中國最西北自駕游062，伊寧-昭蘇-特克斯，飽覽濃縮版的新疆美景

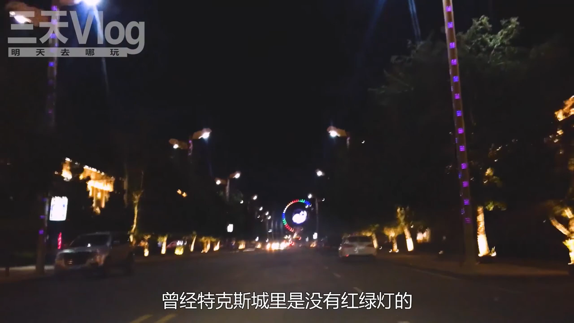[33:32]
曾经特克斯城里是没有红绿灯的后来走的车多了也就必须要有红绿灯了晚上走在特克斯的大街上沿着主街直着走还是很顺畅的小
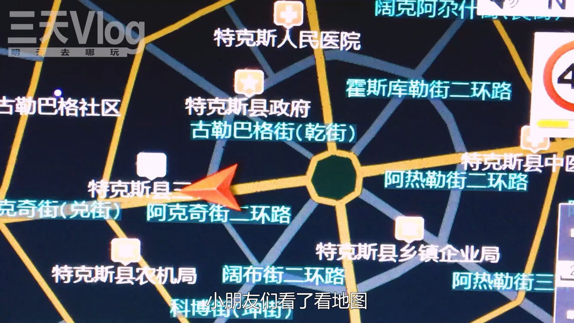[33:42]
朋友们看了看地图不禁感叹我们今晚是走不出支柱网了很快我们来到了摩天轮下面据说摩天轮的价格并不便宜那
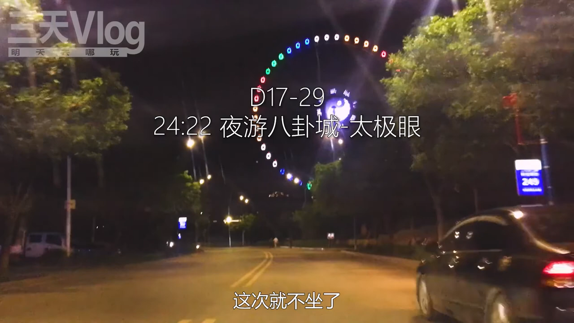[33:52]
这次就不做了掉头回去走走二环路看看是什么样子确实
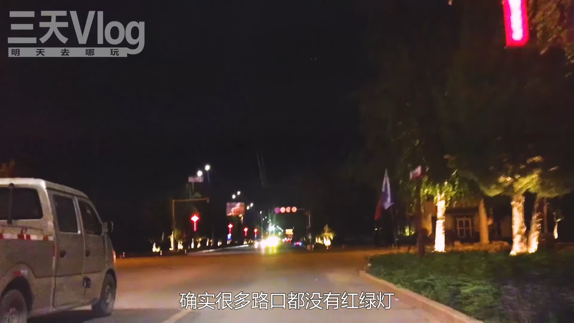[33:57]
很多路口都没有红绿灯不知不觉我就迷路了最后终于在解